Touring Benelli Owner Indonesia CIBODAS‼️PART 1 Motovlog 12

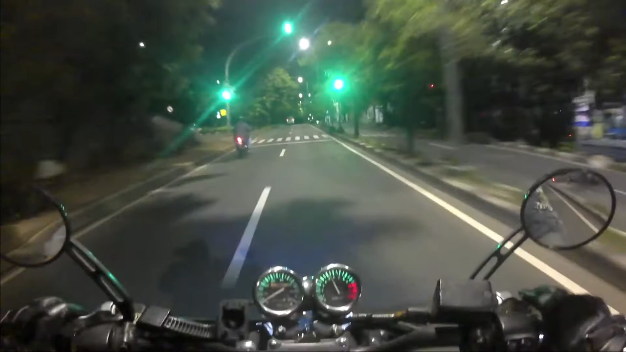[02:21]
Tapi karena pada gua yang juga ikut juga, mereka Leo juga pakai benelu juga, dan dia ikut dan nggak tahu jalannya. Tepatnya juga ada beberapa barang yang nantinya dititipin ke tas gua, tight bag gua yang di belakang itu. Gua harus jemput dulu ke Proklamasi, yaitu daerah Jakarta Pusat, untuk naruh beberapa barang-barangnya dia di tas gua atau tight bag.
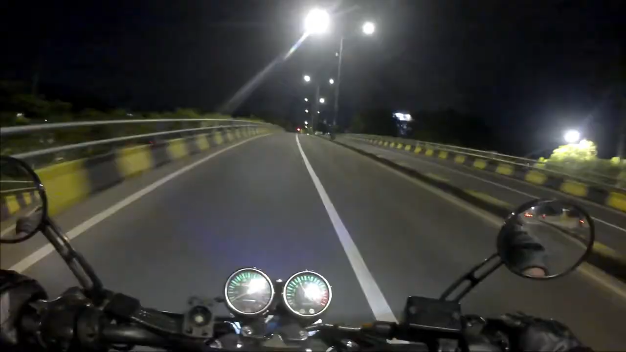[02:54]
Ini jam 5 pagi loh coy. Gila. Sebenernya emang kita berangkat niatnya jam 6 sih paling lambat. Semoga aja nata-nata dikit bentar. Udah prepare lah palingnya pada gua.
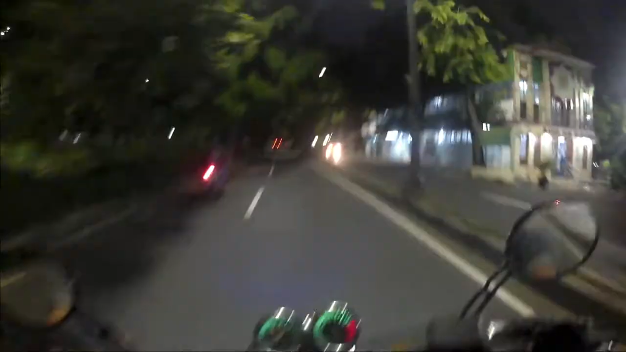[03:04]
Gua berlama-lama.
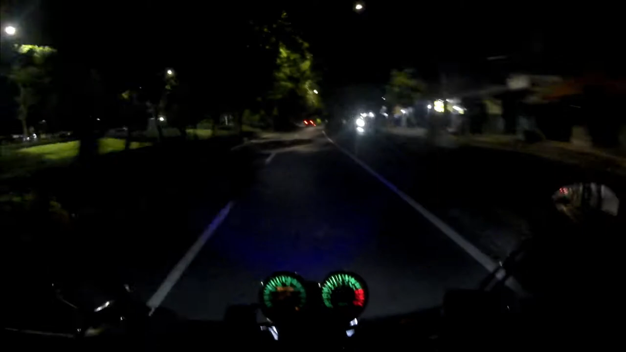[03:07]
Kita lagi skip aja langsung di tempat pada gua, yaitu di Proklamasi. Jadi kita langsung skip aja sih. Okay, thank you. Oke. Udah di Matraman dan udah deket Proklamasi. Ini tinggal belok kiri aja langsung ngampe ke Proklamasi. Dan dari situ kita nanti ke pom bensin. Jadi aku bolak-balik gitu. But it's okay. Karena ya paling kalau menolong apa-apa.